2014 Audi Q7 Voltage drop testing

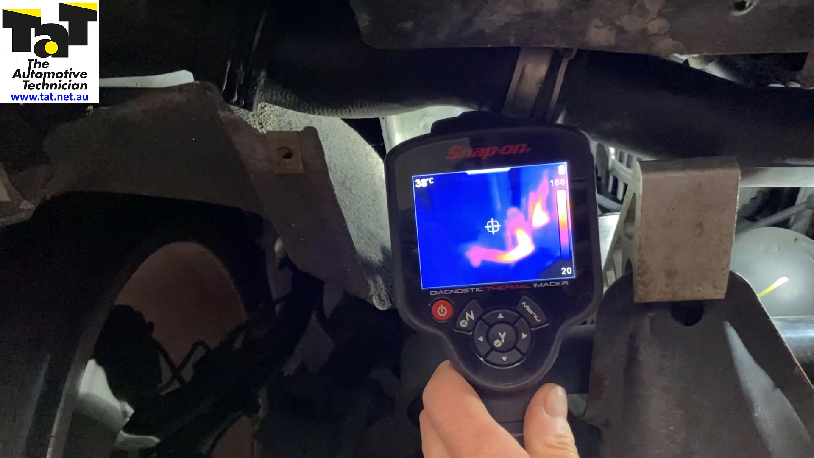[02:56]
You can see how it's got some real hot spots in this cable. And don't forget we're only running the car at the moment.
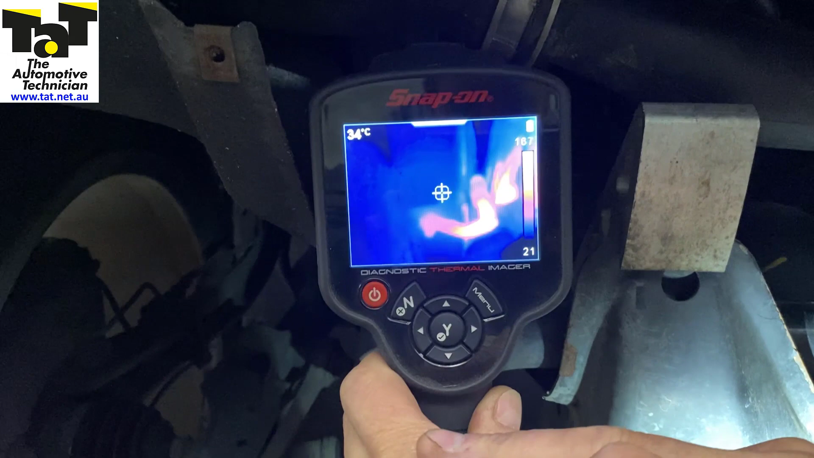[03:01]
On screen: spot 34°C
So we might have 40 or 50 amps going through there. And you can see how hot that cable is. It's glowing.
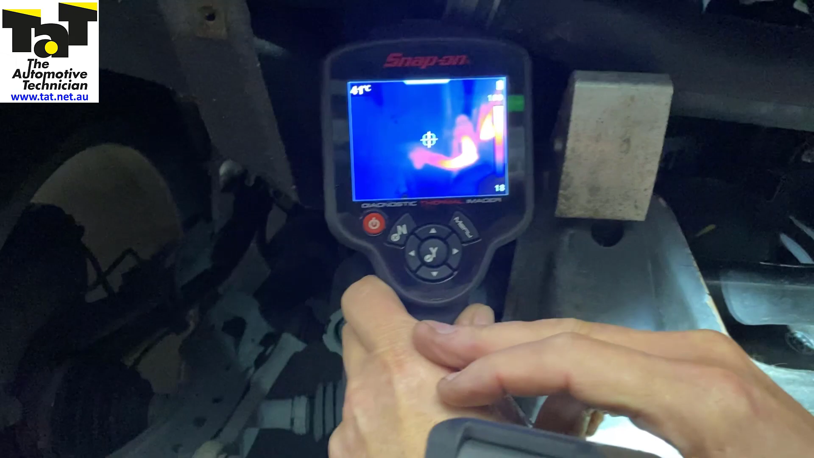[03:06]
And again if you look at it from a visual point of view, up through there you can see the cable is really really burnt.